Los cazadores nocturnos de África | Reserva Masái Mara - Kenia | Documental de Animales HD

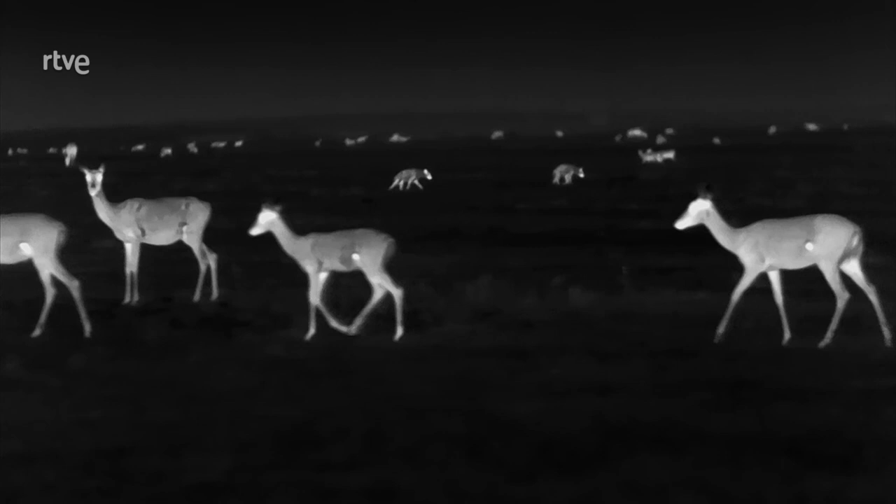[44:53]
Viendo que esta noche los impalas son inalcanzables, algunas hienas regresan a sus cubiles. Los topis parecen tranquilos, pero no bajan la guardia. Y cuando las hienas se acercan a ellos, ponen nerviosos a los impalas y provocan una enorme agitación.
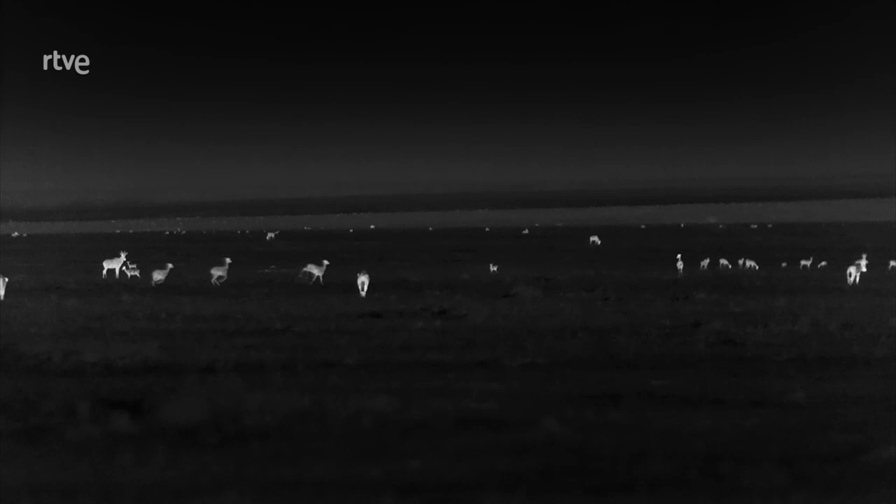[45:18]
Una de las leonas decide actuar. Ha visto que los herbívoros vigilan a las hienas y que ninguno ha reparado en ella.
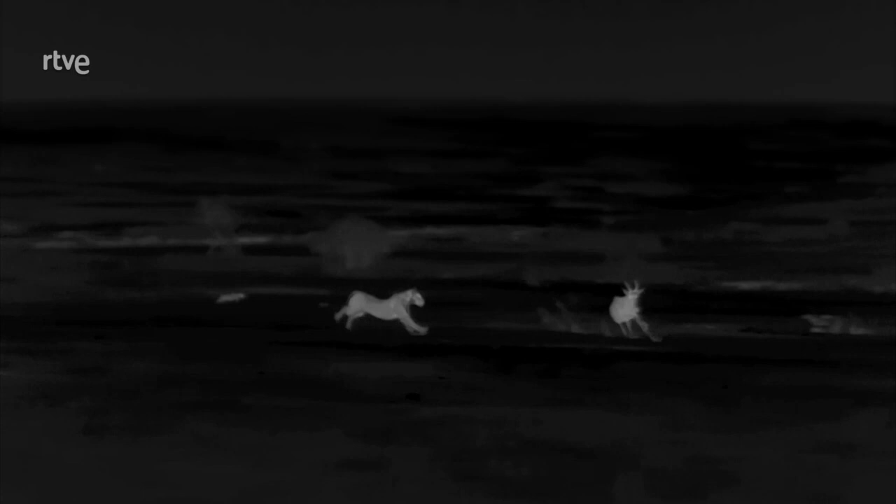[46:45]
La primera ataca por fin y empuja un topi hacia su adentro.
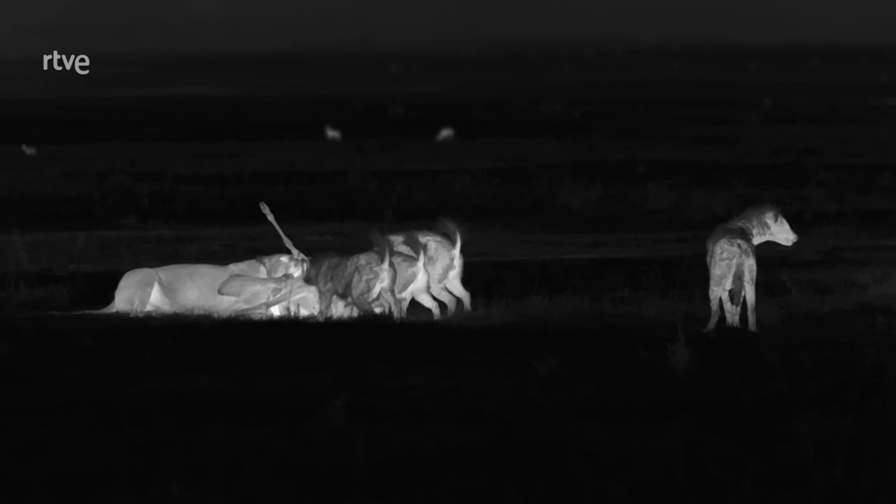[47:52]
Las leonas comen a toda prisa sabiendo que en poco tiempo tendrán que huir. Unos minutos después, más de diez hienas rodean el cadáver.
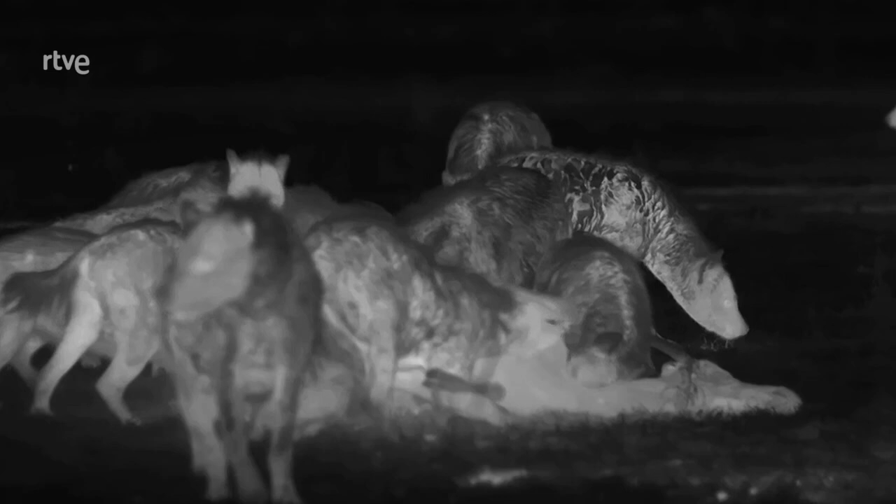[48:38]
incapacitantes tras comer una pequeña porción de carne. Y las hienas, tras encajar muchas derrotas ante los leones, festejan esta gran victoria. Las dos hembras se alejan sin haber podido saciar su hambre. Para ellas, la cacería nocturna ha terminado.